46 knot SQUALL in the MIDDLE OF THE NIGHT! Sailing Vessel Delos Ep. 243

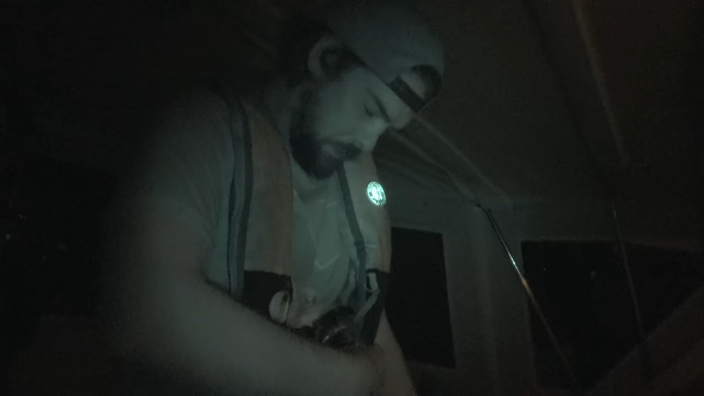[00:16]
So you don't want that happening when the winds are fucking strong, you know? Yeah, I know.
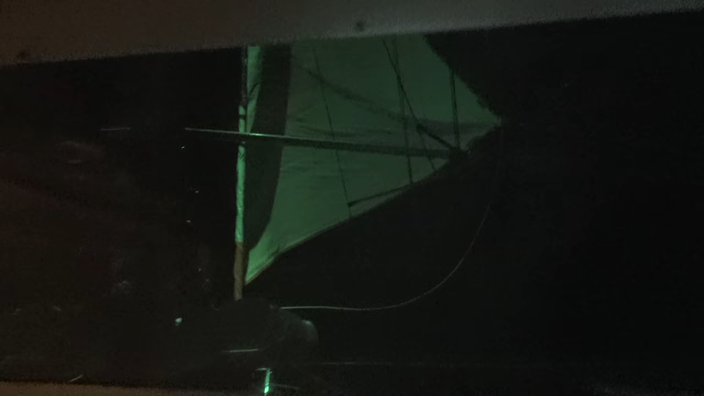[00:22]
We're about halfway to Bermuda and just settling in for the night.
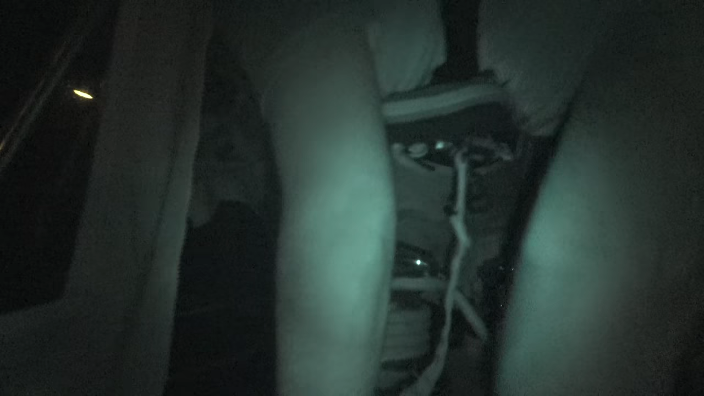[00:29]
The wind is picking up, and the furler for the Genoa seems to be slipping.